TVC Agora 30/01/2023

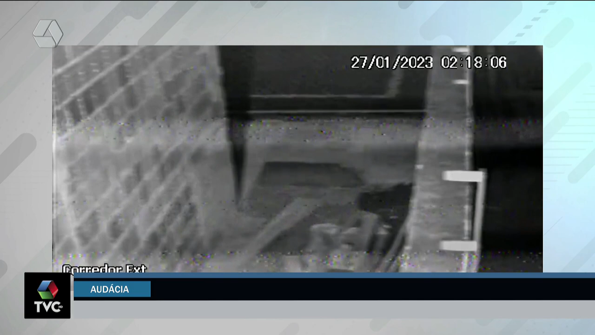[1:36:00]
A primeira imagem da câmera de segurança mostra o momento em que um homem invade a escolinha de futebol.